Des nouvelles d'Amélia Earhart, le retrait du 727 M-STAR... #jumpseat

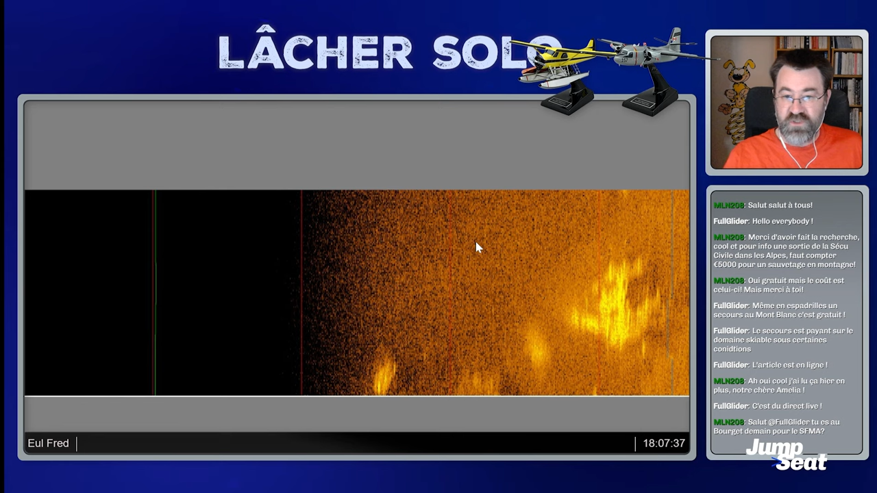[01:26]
Alors, c'est l'interprétation en image du sonar qu'ils ont utilisé.
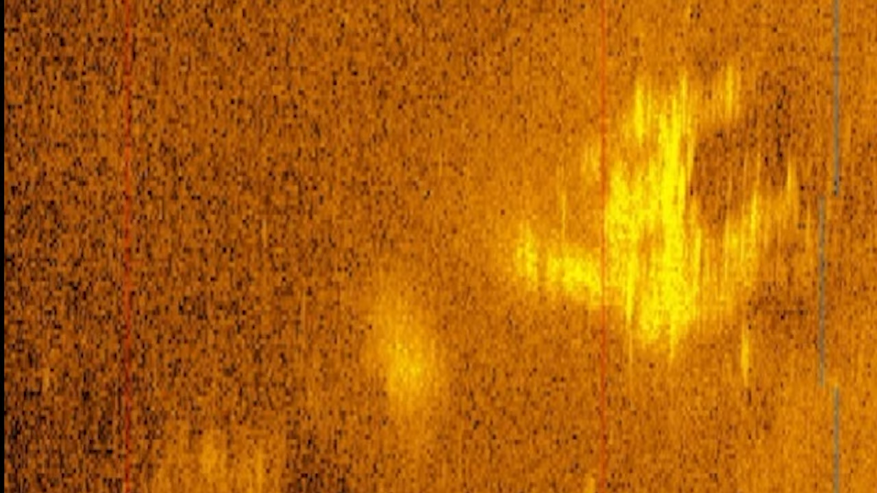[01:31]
Et si vous voyez ma souris, ici, vous avez ce que eux estiment être une potentielle épave d'avion bimoteur.
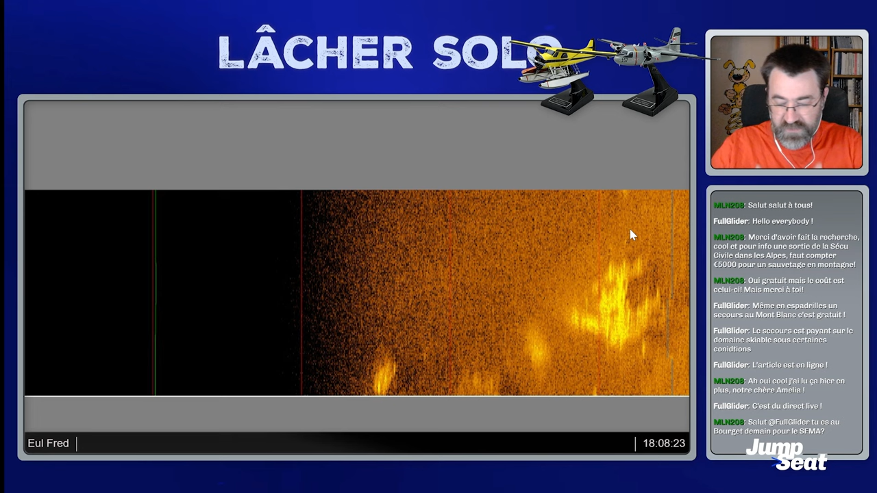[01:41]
Alors, il y a une dizaine d'années, une femme pilote privée avait émis l'hypothèse qu'au cours de sa navigation, Fred Noonan, le navigateur qui était avec Amelia Earhart, aurait pu se tromper. Et elle a eu une idée de la façon dont il a pu se tromper.
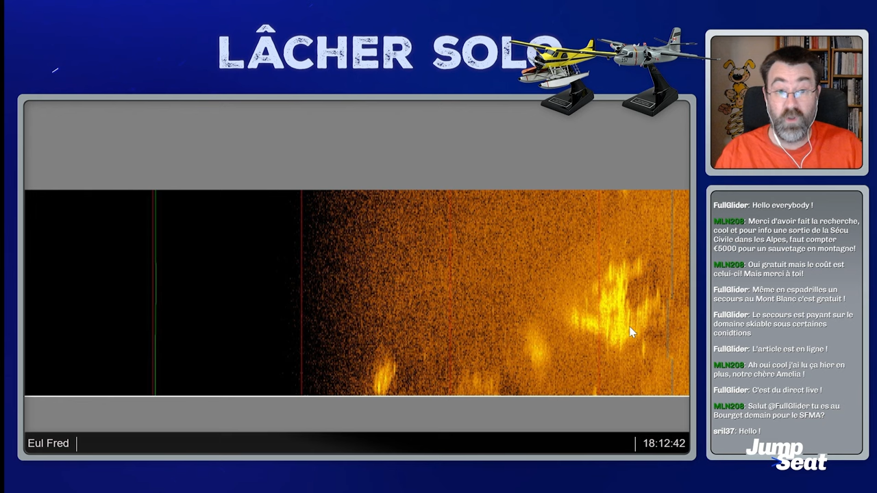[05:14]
qui peut être interprétée comme étant l'épave d'un bimoteur. Je pense qu'il faut avoir un œil assez acéré quand on est devant son écran et qu'on voit ça. Ça pourrait être un rocher, ça pourrait être n'importe quoi. Et là où ils sont allés un petit peu plus loin, c'est qu'ils ont pris la trace et en fonction de paramètres, ils en sont arrivés à déterminer que la taille de la trace est à peu près équivalente à celle d'un looky d'Electra. Donc ça pourrait. Ils n'ont pas précisé la zone qu'ils ont explorée. Ils n'ont pas précisé non plus la profondeur à laquelle la trouvaille a été faite.